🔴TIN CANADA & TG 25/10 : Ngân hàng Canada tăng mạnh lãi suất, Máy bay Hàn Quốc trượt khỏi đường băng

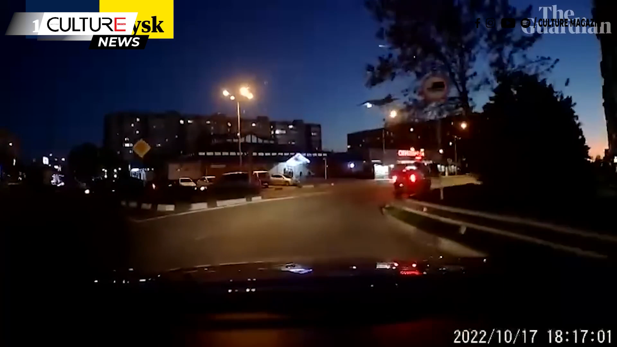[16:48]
Vụ tai nạn xảy ra chưa đầy một tuần sau khi một máy bay phản lực Sukhoi Su-34 đâm vào một tòa nhà dân cương nhiều tầng ở thị trấn Yaisk của Nga khiến 15 người thiệt mạng.